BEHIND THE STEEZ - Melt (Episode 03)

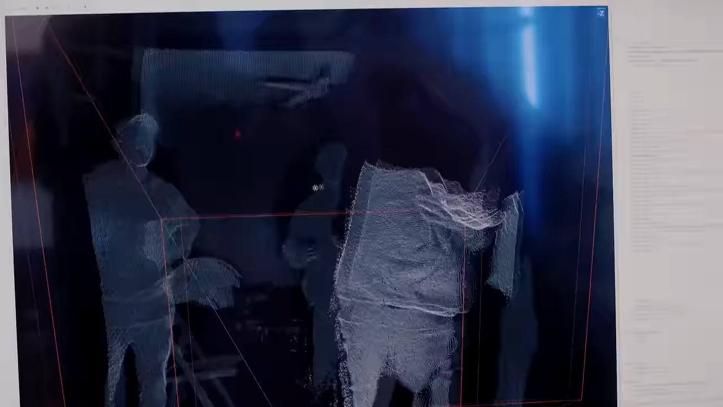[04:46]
I tu też widać to obracanie kamerą, które tak zajebiście działa.